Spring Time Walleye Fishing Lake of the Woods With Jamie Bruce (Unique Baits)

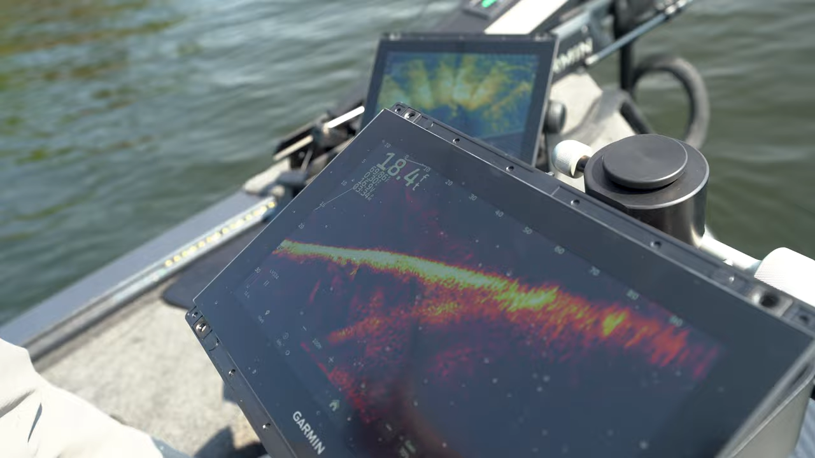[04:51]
You turn down on it. Twitch, twitch. See that? It's nosing down. That's a good sign. We're on. And this isn't like just some meat hole that we wheeled up on.